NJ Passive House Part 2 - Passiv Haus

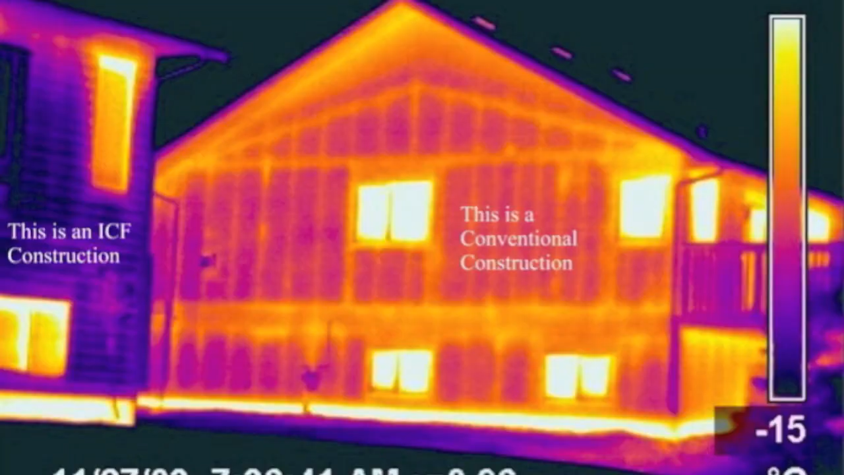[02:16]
Again, this thermal image shows you exactly why you need great windows.
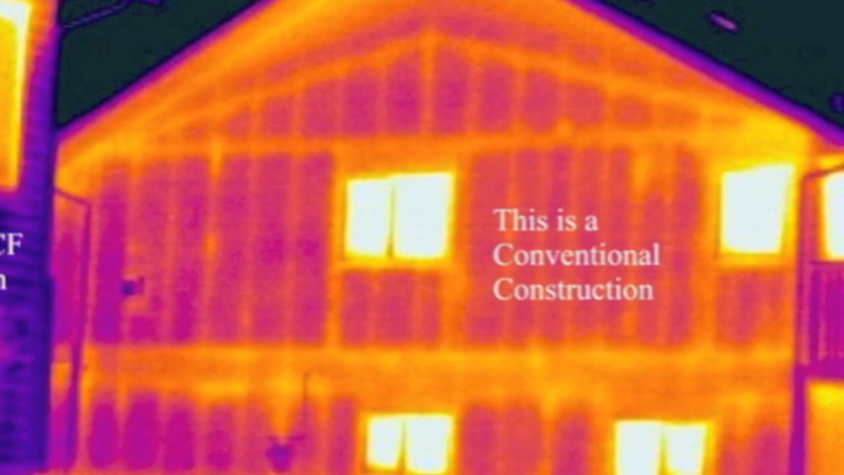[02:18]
There's a couple things that make these windows so great.